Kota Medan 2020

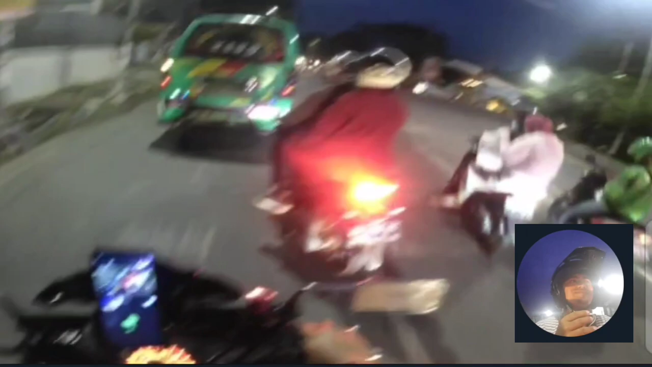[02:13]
oke kita memasuki jalan Gajah Mada menuju ke Cambridge eh
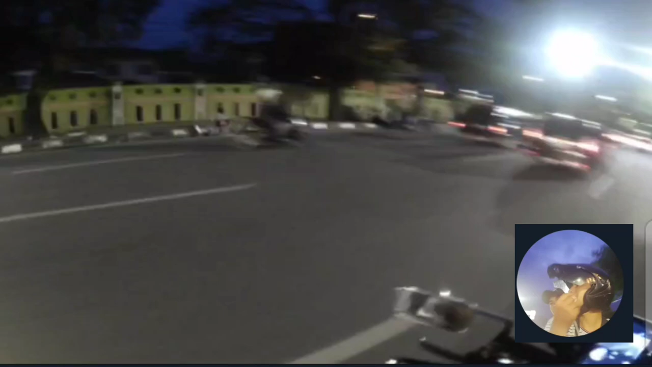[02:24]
iyalah menuju aku aku dikawani teman-teman satu kos jangan lupa tekan-tanya tekan subscribe like juga dan komen juga biar saya semangat mengupload video terbaru seputaran motovlog atau disebut dengan Medan motovlog Medan
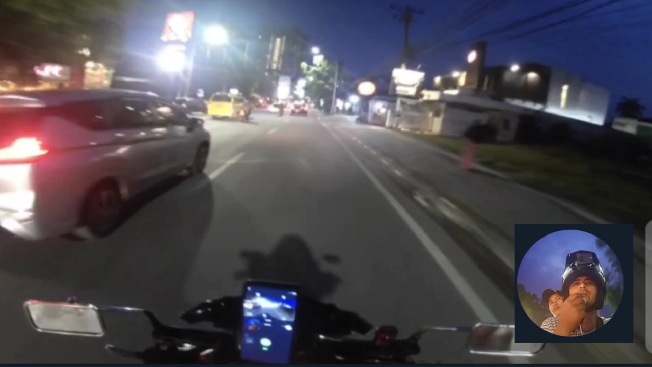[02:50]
oke sepertinya lah suasana di hari Natal tepannya di tanggal 25 Desember di jalan Gajah Mada
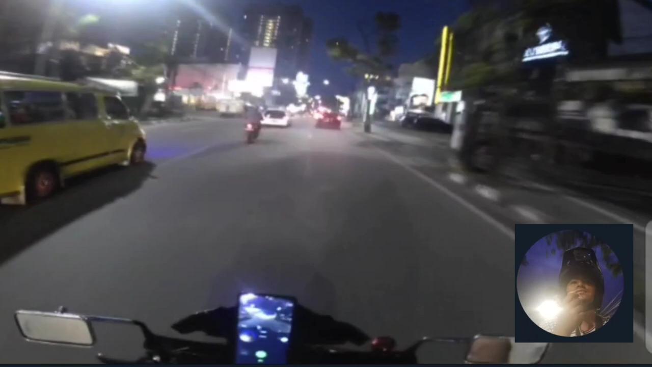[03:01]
eh ada enggak polisi nanti sana leh perbaik juga ini kan malam apa ini malam nateng nggak mungkin ada dikena silang pula gitu leh dan warna kiasi yang tengok cipas
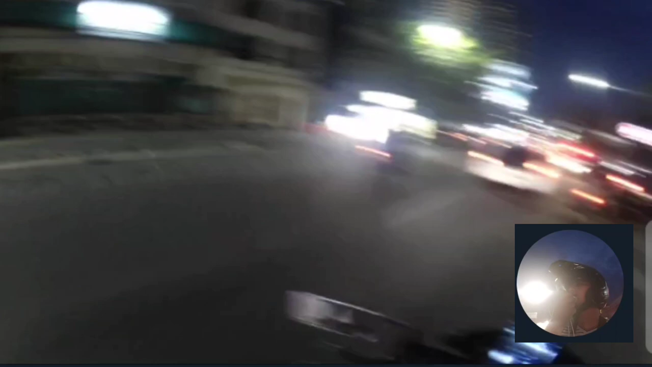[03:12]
punya mic ini taruh di sini jadi nggak capek aku megang-megangnya kasihan kali Aduh
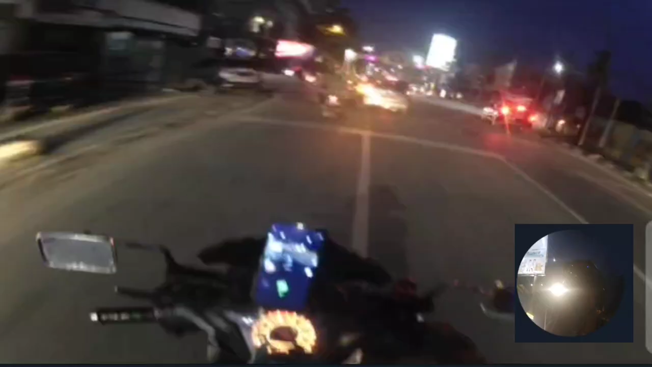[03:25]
apa ini Cambridge ya ini Cambridge besar lah
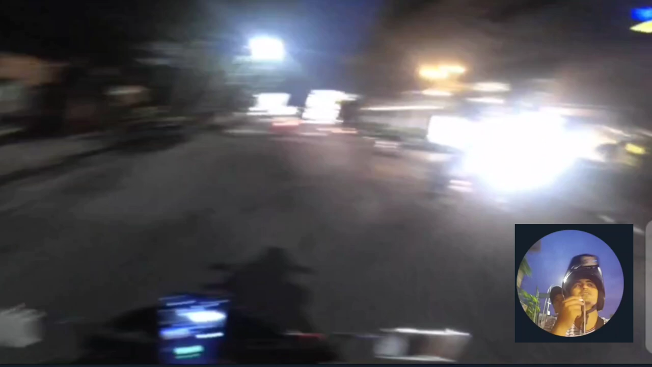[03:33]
Cambridge ini eh mal yang paling nomor pokoknya elite lah pokoknya kalau aku bilang nomor 1 nomor 2 nanti ini emosi pula yang apa yang punya mole yang lainnya kan
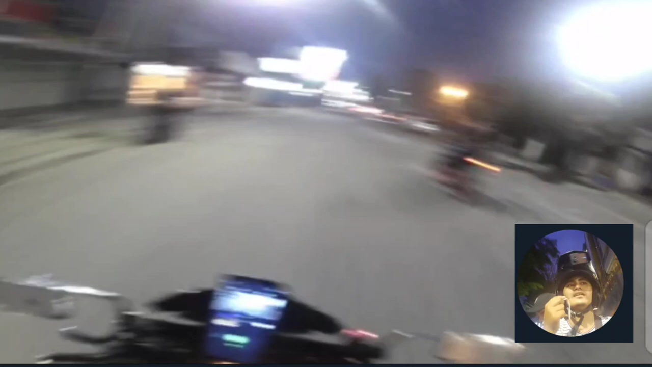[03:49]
adalah ada ada kolam renangnya juga
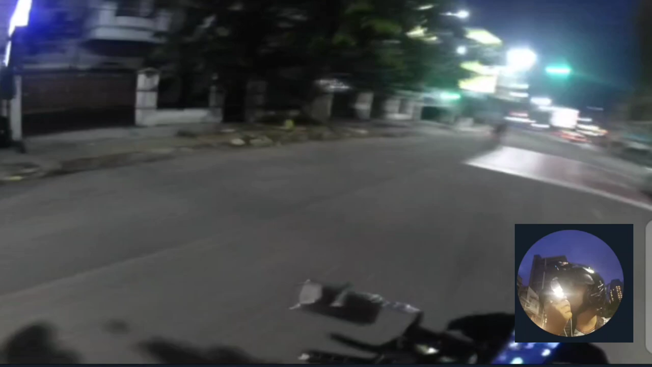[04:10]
ini dari kemarin kemarin ini belum dibangun belum apa belum ada perubahan man gitu-gitu doang ya hotelnya kayaknya hotel lah kuras itu Iya oke kita udah sampai di jalan apa nih Mika kawan jalan apa namanya nih apa yang juga akan mereka ini ya
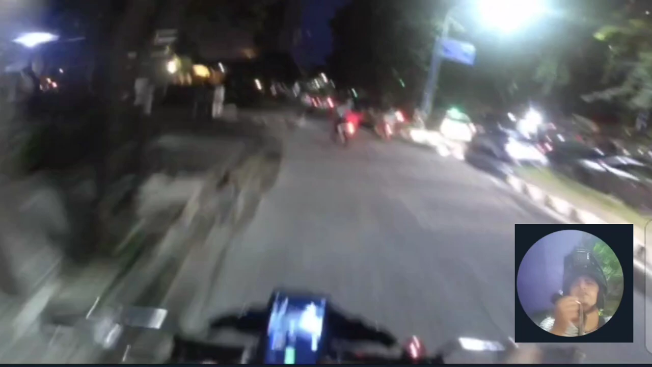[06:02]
di apa namanya nih paladium ya paladium paladium
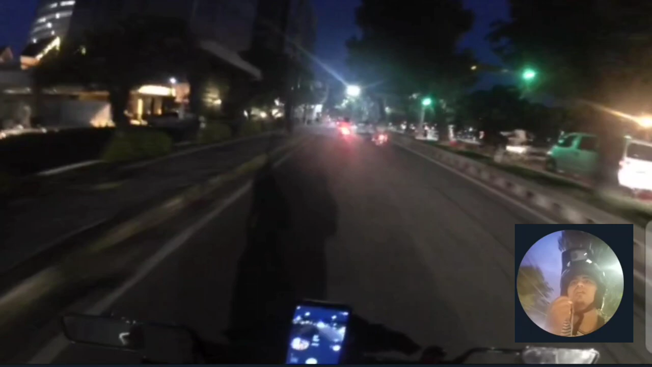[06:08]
ini udah mau tutup kayaknya nih jarum besar ya bukan hotel mal iya mal ini mal ini udah tutup iya itu itu mal paladium
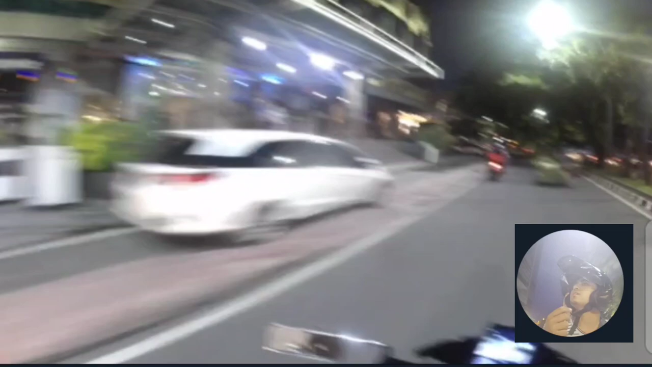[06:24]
iya ini namanya mal pilih itu kan ada hotelnya makanya ada hotelnya ini kantor wali kota iya ini kantor NPRD ini kantor Wali kota
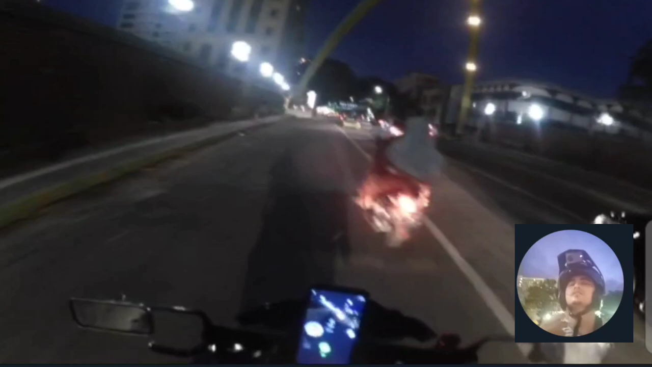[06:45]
semogalah enggak dapat polisi soalnya kau semuanya soalnya legan enggak pakai helm takutnya polisinya yang pakai kereta Oh ini udah sampai kita di Merdeka World treninlah Merdeka World
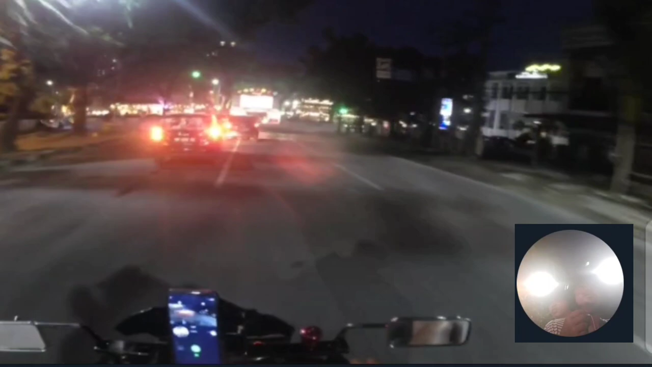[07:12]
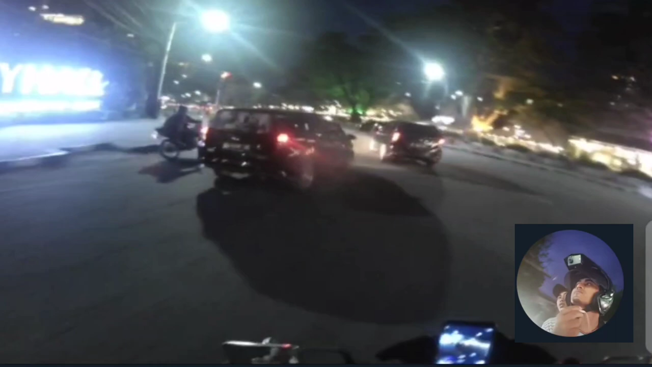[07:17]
ini namanya jalan balai kota itu ada kayaknya polisi dulu Ayo
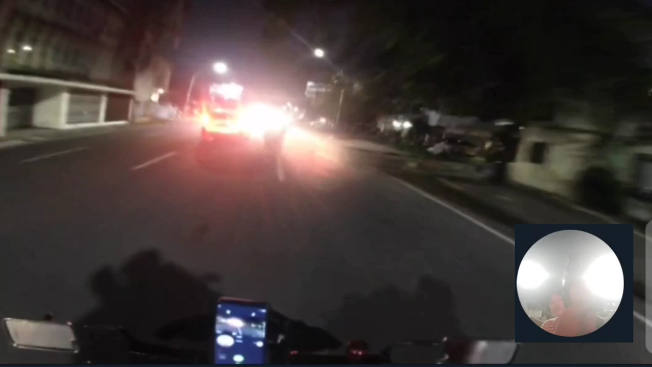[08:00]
ternyata banyak juga yang enggak pakai helm ya ada berapa motor